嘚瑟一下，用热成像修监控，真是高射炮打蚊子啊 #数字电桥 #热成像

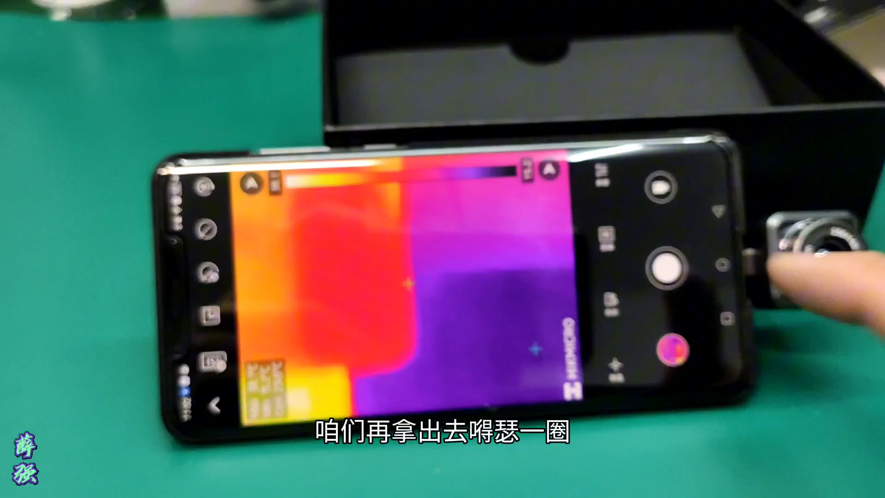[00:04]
今天这个热成像就要给湖南朋友寄过去了咱们再拿出去嘚瑟一圈三
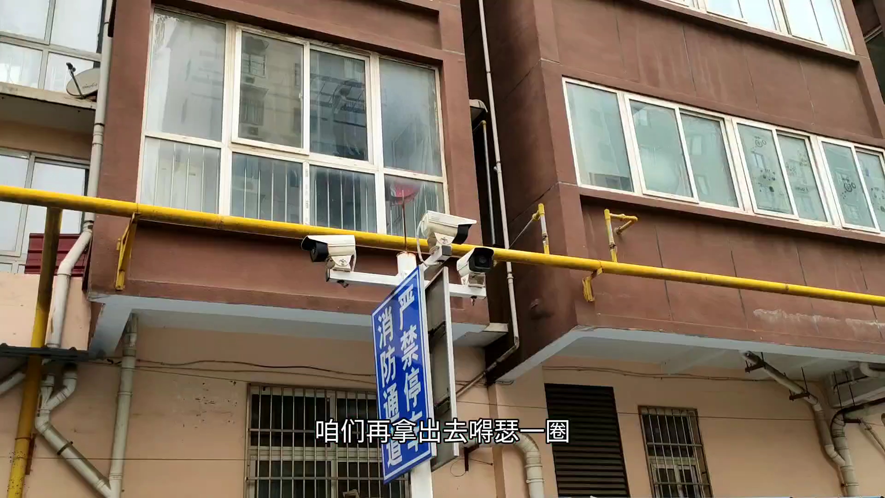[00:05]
个摄像头中间这个不出图像咱们用热成像
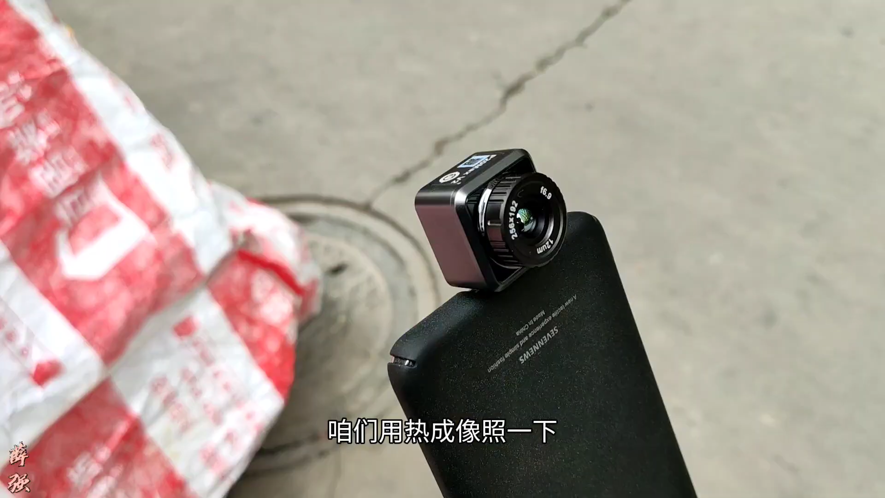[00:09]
照一下可能发现了什么我判断是电源有问题但是呢你看中间这个摄像头发热量明显是小于两边这个摄像头的说明这个电源输出不是零幅那肯定有有电压
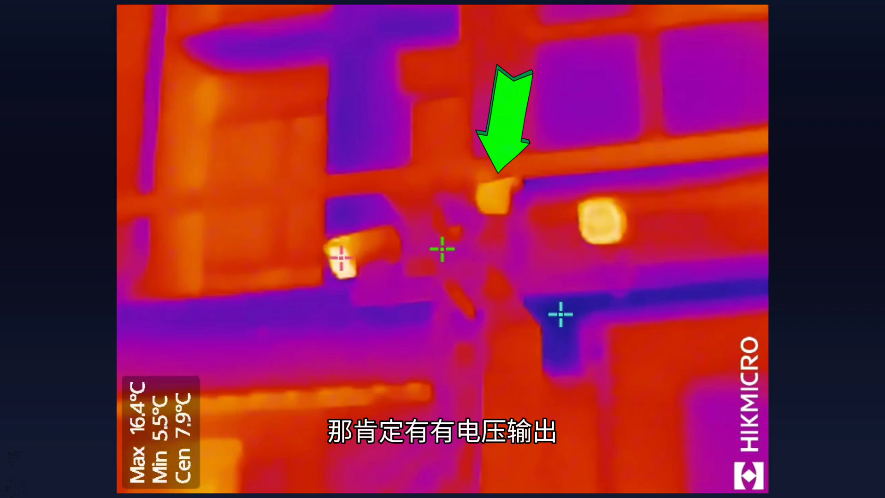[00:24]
On screen: spot 7.9°C, max 16.4°C, min 5.5°C
输出估计是指示灯在闪以前遇到过转个方向
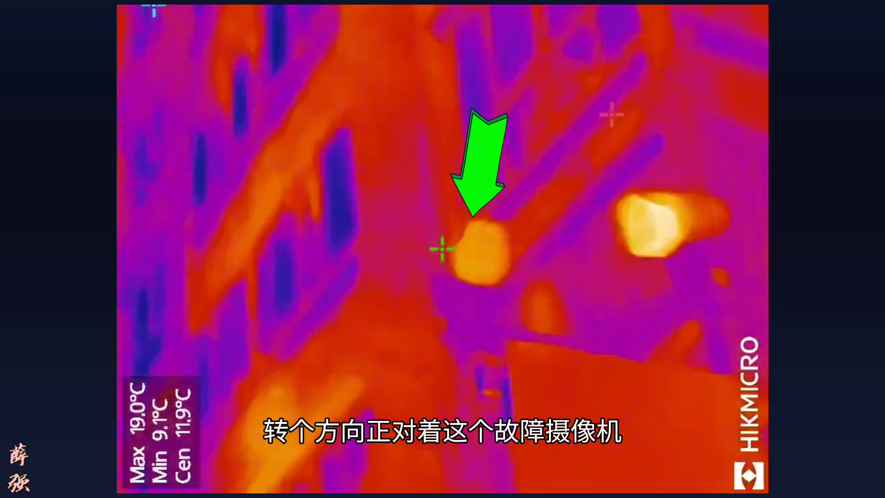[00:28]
On screen: spot 11.9°C, max 19.0°C, min 9.1°C
正对着这个故障摄像机你看它还是这个发热量
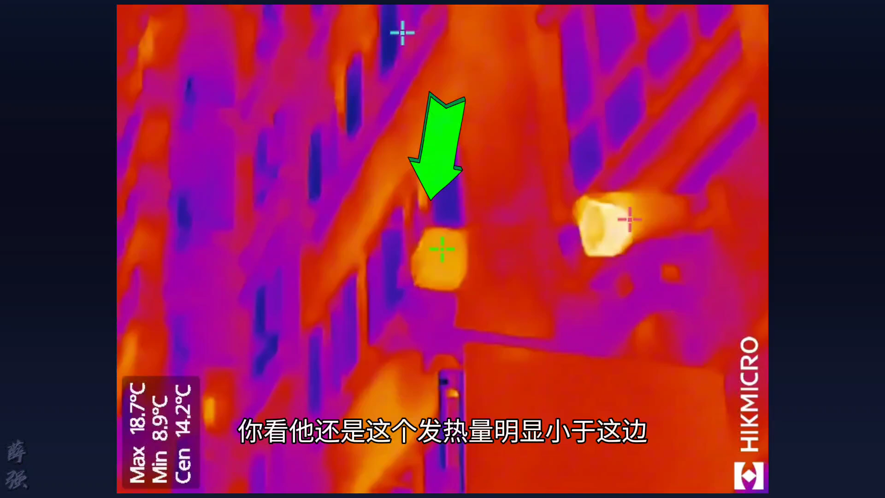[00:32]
On screen: spot 14.2°C, max 18.7°C, min 8.9°C
明显小于这边这个咱们拆开看一下吧这个